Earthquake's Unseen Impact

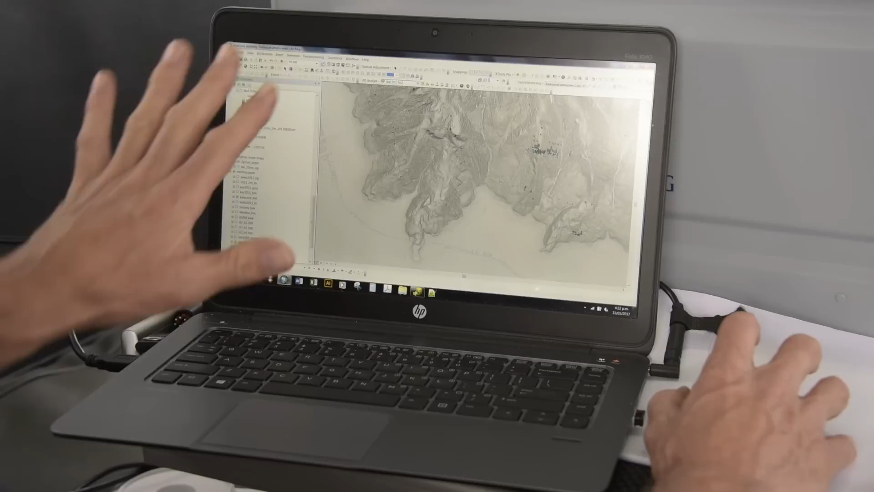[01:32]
every part of this upper part of the slope has had the mud removed from it.
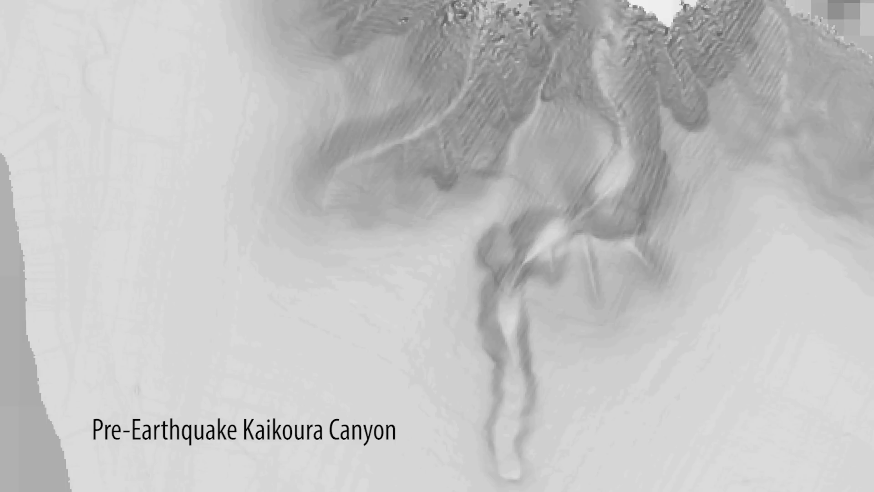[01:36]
So we'll look at that again. Very smooth slopes, a lot of mud just depositing onto that upper slope.
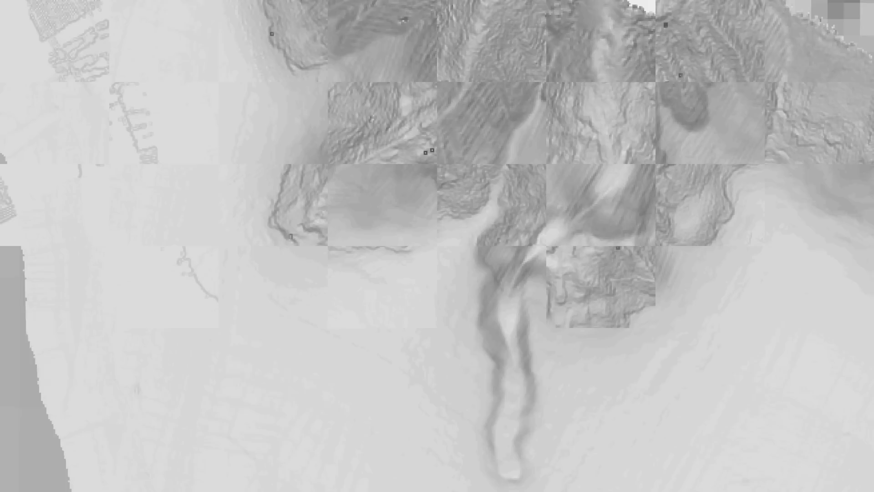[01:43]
The earthquake comes along, everything gets rattled to bits and just all of the mud is gone from that upper part of the slope.